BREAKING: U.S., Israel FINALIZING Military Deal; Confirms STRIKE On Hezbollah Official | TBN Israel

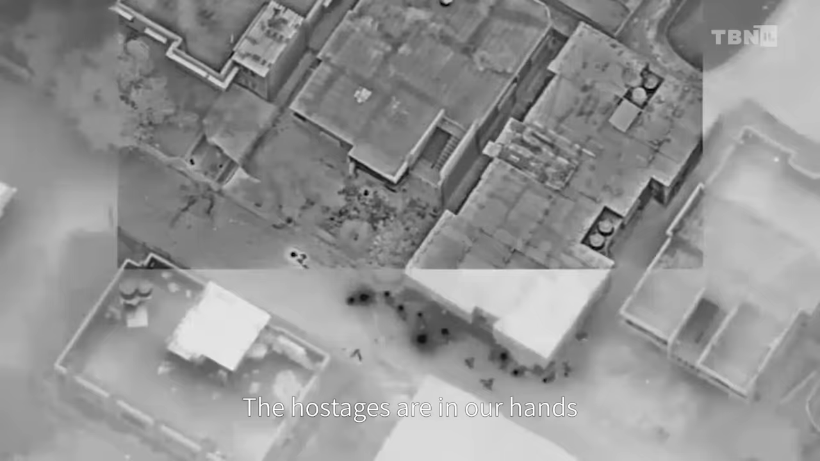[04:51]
The fathers took Ha'ar and Merman out of the balcony of the apartment,